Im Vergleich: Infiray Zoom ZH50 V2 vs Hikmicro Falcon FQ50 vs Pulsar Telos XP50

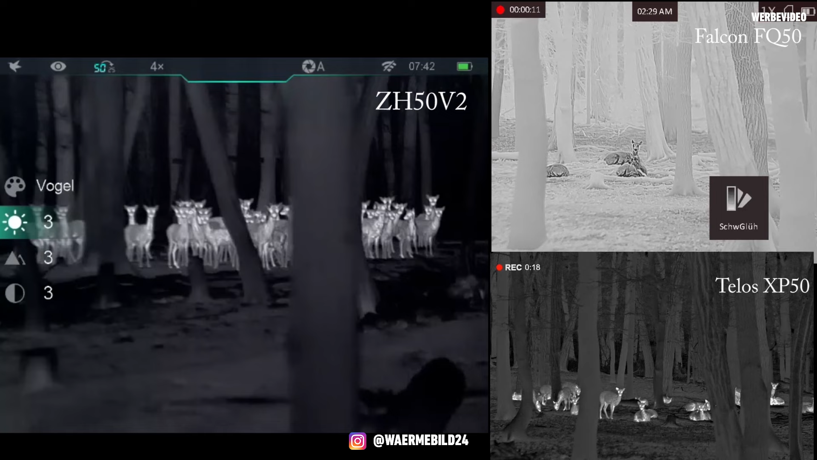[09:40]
das beste Bild hat mir eigentlich war beim Telos und beim ZA50 und das HIC-Mikro war wieder wie so ein, naja, wie gemalt, also getupft. Genau, wie so ein getupftes Bild, so ein bisschen nicht so detailgetreu, sag ich mal, oder? Wie kann man es nennen? Das ist halt schwer zu beschreiben. Ja, macht euch selber ein Bild, wir legen es ja übereinander, dass ihr es ein bisschen vergleichen könnt, aber ich finde es halt nicht so, vielleicht ja doch detailreich, aber ein bisschen ausgefahren so vom Bild. Also man hat richtig, also den Pinseln so ansprechen, das ist uns super gelungen mit dem Telos und mit dem ZA50.
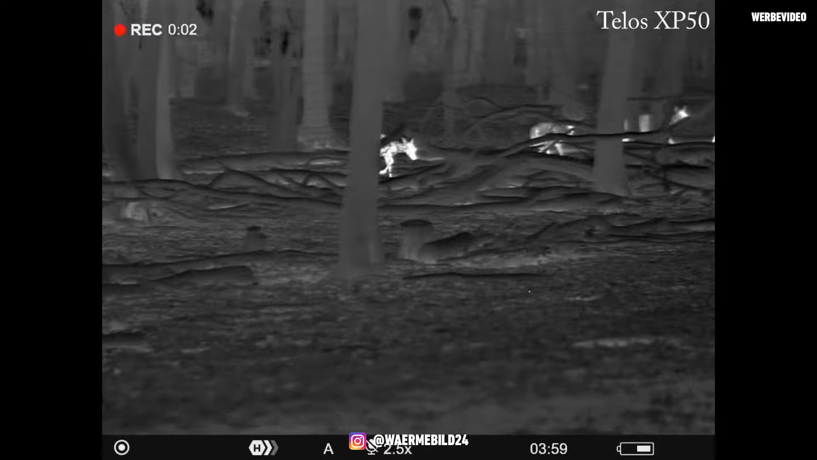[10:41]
War das Telos wirklich, muss man sagen, von der Bildleistung nicht schlecht, das macht sich wirklich super, aber die Displays, man muss gucken, bei Feuchtigkeit finde ich sie... Bei Feuchtigkeit ist Pulsar eine Katastrophe, können wir ja auch mal sagen, oder hohe Luftfeuchtigkeit, Regen,
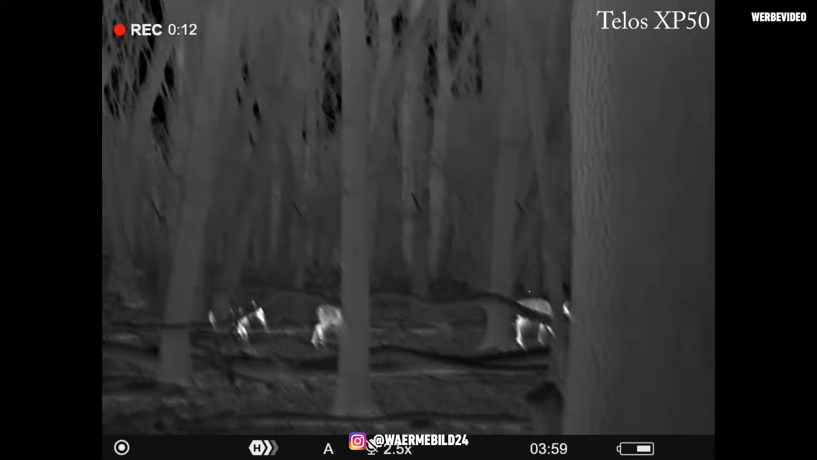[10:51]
haben wir immer ein bisschen wie so ein streifiges Bild, das kann das Infray einfach besser. Ja, das muss man sagen, aber jetzt bei den Temperaturen, bei der klaren Luft, war das ZA50 hinter dem Telos.
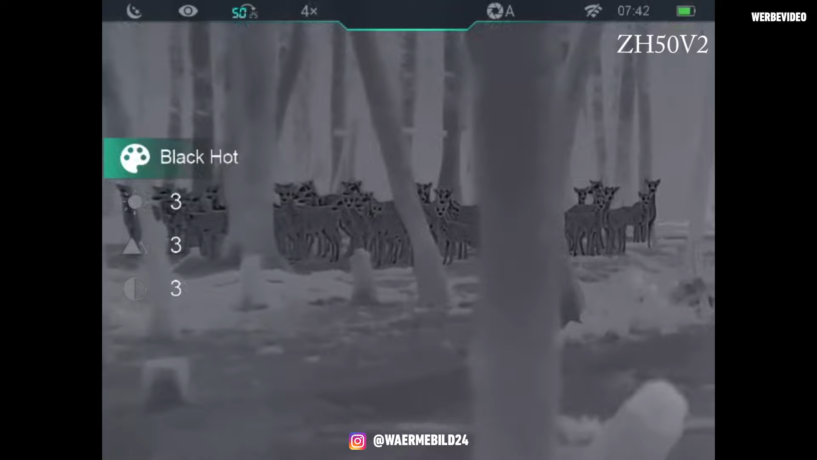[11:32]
Da müssen sich auch alle eine Scheibe von abschneiden. Man muss halt nur beim ZA50 gerade reingucken, weil das hat so eine Beschichtung am Okular. Genau. Also das wirkt dann ein bisschen mülchig, wenn man nicht direkt gerade reinguckt, wenn man so rausgeht mit der Pupille.
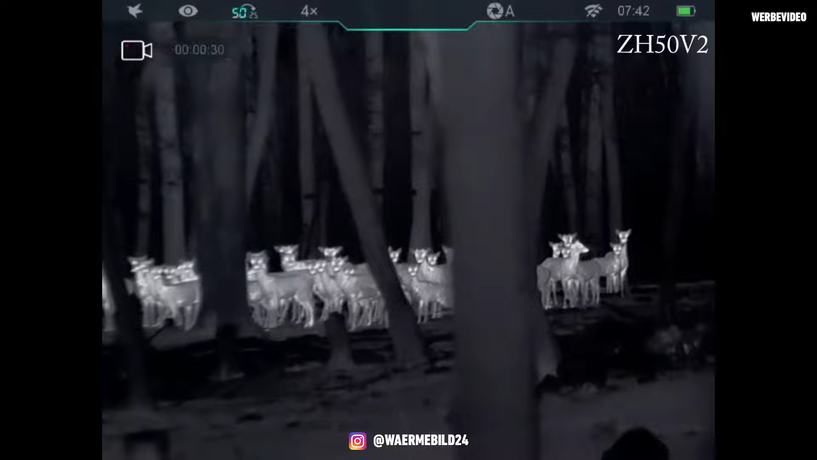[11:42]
Das haben die anderen beiden nicht. Ganz klar. Da kann man wirklich so mal ein bisschen auch von der Seite, das haben die nicht, dass es hier wesentlich besser gelöst ist.
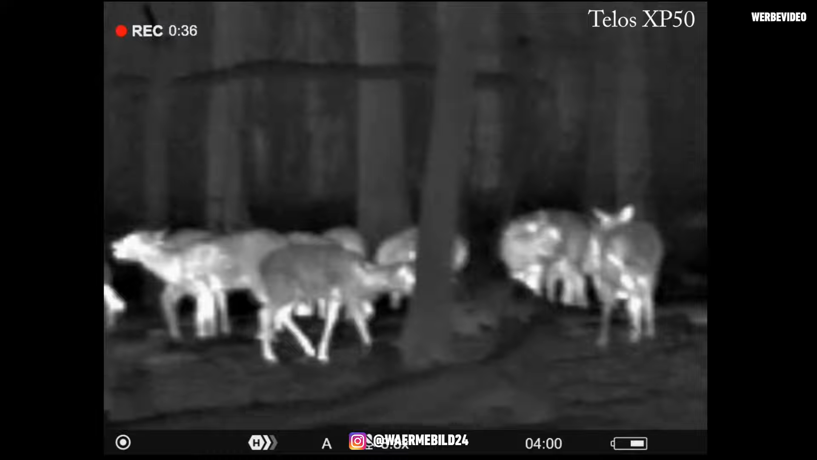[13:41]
Ja, wirklich übel straff. Man muss da ein bisschen gucken, man verdreht doch mal schnell den Digitalring, wenn man scharf stellen möchte. Beim HIG-Mikro, das wird weicher an der Zeit. Also das muss man einfach ein bisschen bewegen. Das ist einfach eine neue Ware. Das kommt frisch aus dem Werk. Und beim ZR50V2 war der große Vorteil, da ist kein Gummi, da ist keine Schleifgrenze, da ist kein Niederstand. Die Fokussierung geht butterweich. Ja, klar, weil ich kann ja hier jetzt oben auf die Linse drehen und habe jetzt die Fokussierung oben drauf.
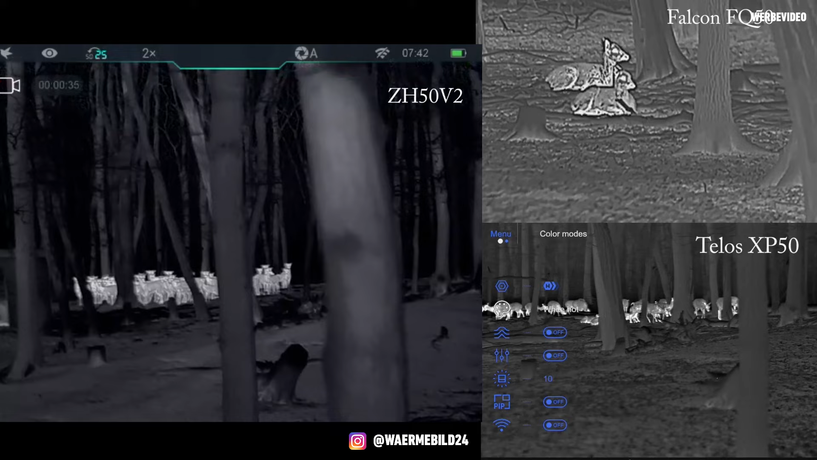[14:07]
Und das lässt sich super schön dosieren, ja,
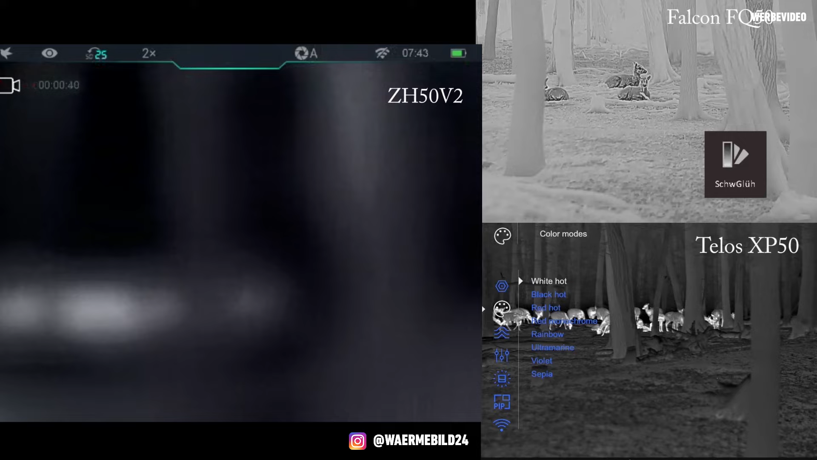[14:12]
mit einem ganz kleinen bisschen, also das ist wirklich sehr gut gemacht. Genau, also das muss man eigentlich fassen. Ansonsten von den Sensoren, 640x512, außer beim Telos, da ist es ein 640x480. Also sie sind alle vergleichbar. Hier ist der MK-Wert noch mal tiefer als bei HIG-Mikro. Ja, und ob das immer so gut ist, ist halt die Frage bei hoher Flüssigkeit, wa? Ist halt die Frage, ob das immer so super ist.